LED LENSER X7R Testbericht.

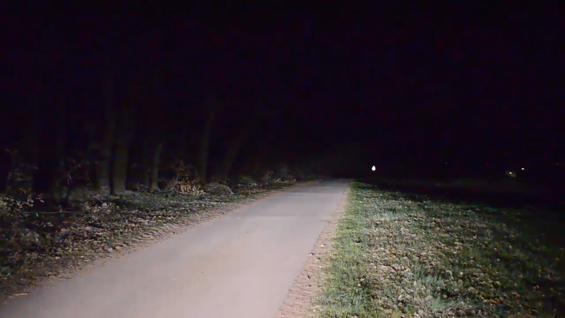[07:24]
In dieser Videoaufnahme sieht man, wie das Ganze mit eingeschaltetem Fernlicht vom Auto aus aussieht. Natürlich sollte man bedenken, die Reflektoren der Xenon-Scheinwerfer sind natürlich riesig groß. Die Ausleuchtung in der Breite ist natürlich viel besser.